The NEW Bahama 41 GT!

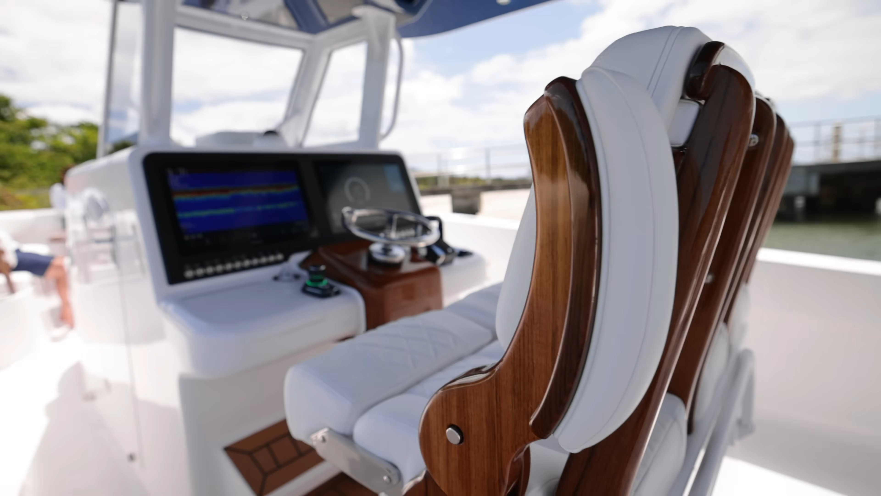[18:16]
Let's keep looking. So we've had a lot of requests for, you know, a bigger dash.
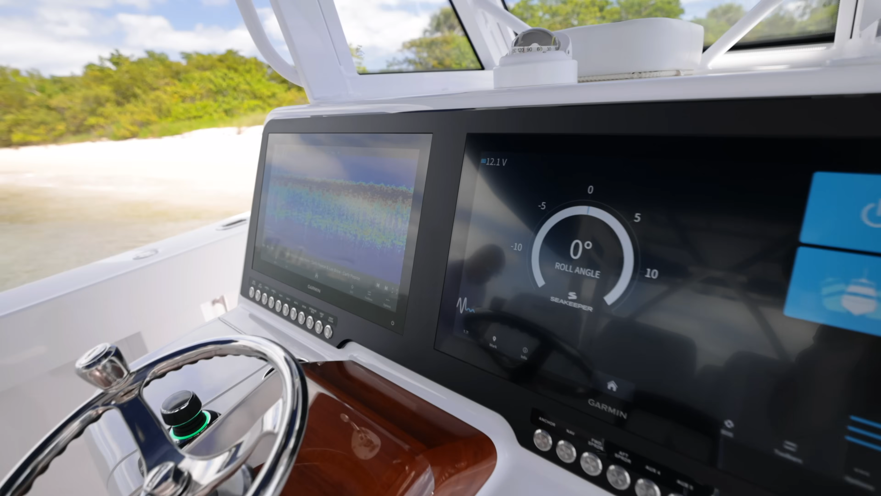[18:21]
We put bigger machines in and obviously the luxuriousness of the teak, the ergonomic feel of the layout itself.
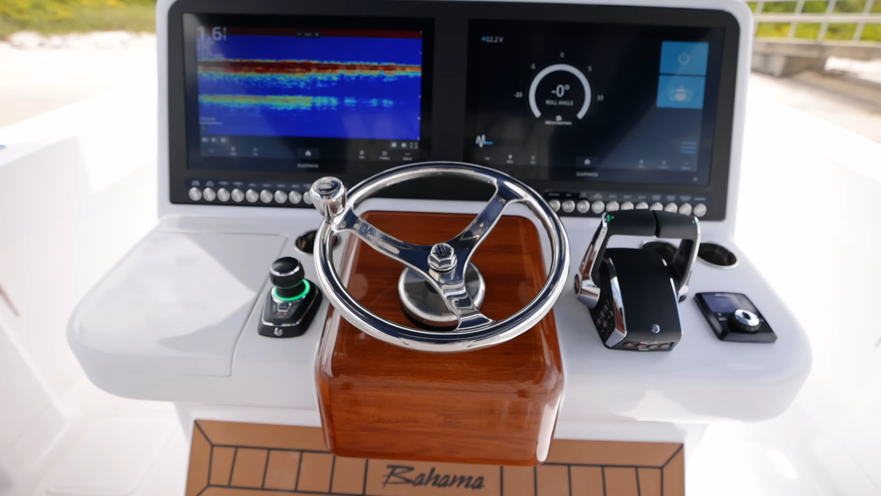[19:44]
And these are what 20 out there in heavy, you know, 22s, you're a big screen.
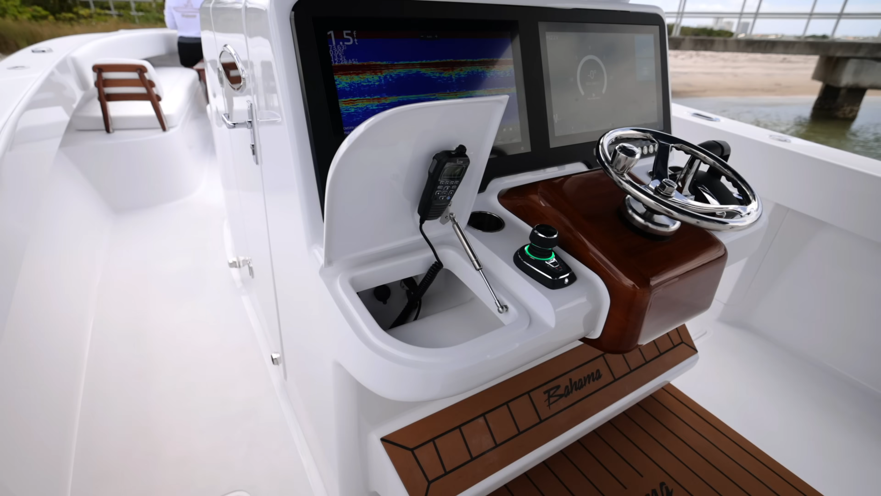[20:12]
You have your little, you know, cubby that you would see on one of these big sporties. So I like the simplicity of it and that feel less is more,
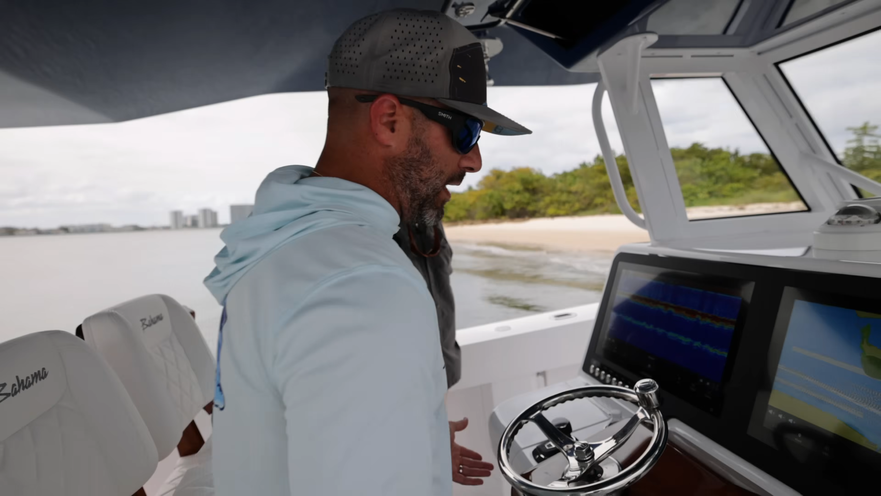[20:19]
especially nowadays before you'd have a thousand gauges on the, on the, on the dash. And it seems like the more gauges you had, the cooler was now it's like, you know, less is more.
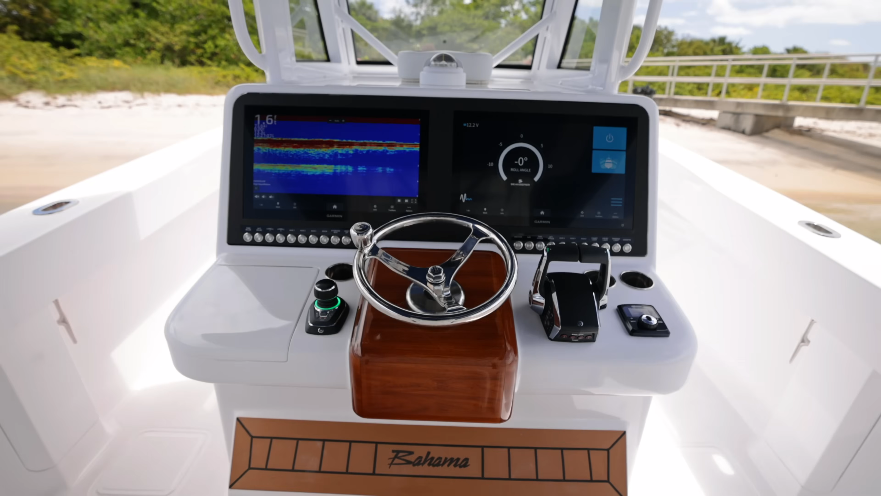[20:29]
And this, you know, the pod again, with the steering wheel, the Edson wheel, nice finish again, gives that simple sport fish feel.